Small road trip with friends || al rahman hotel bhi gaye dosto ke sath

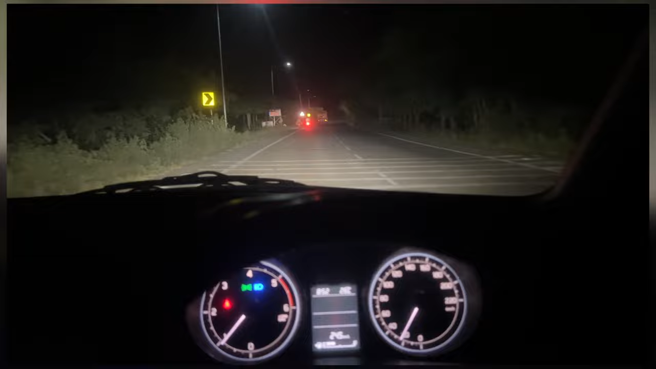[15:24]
सिवनी से तो छिंदवाड़ा से सिवनी से रोड में, या सिवनी से छिंदवाड़ा रात में आ रहे हैं। आपको नहीं आना चाहिए क्योंकि रोड इतना ख़राब है।
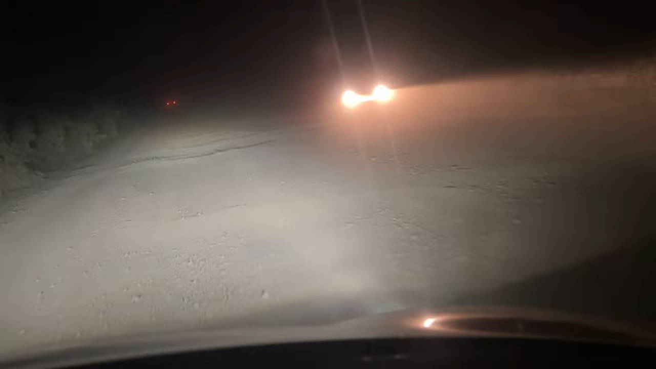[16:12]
ये देखो इस पे तो उतना विजिबल नहीं हो रहा, लेकिन बहुत फॉग है भाई, जस्टिफाई नहीं कर पा रहा भाई, कैमरा जस्टिफाई नहीं कर पा रहा, इतनी धूल है।
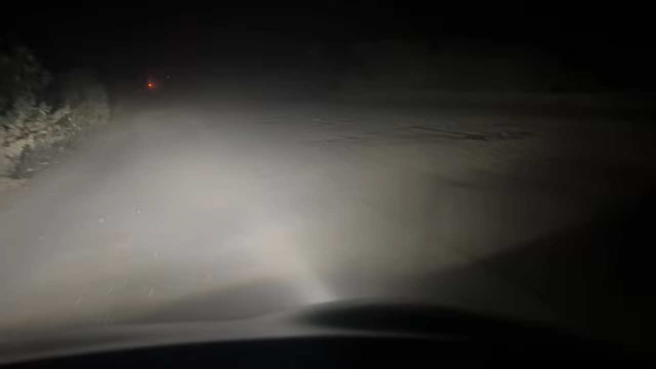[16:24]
हमारी गाड़ी तो ऐसी लग रही है बाहर से गंदी हो गई होगी पूरी। तो गाइस हम पहुंच गए सिवनी, और व्लॉग को करते हैं यहीं एंड।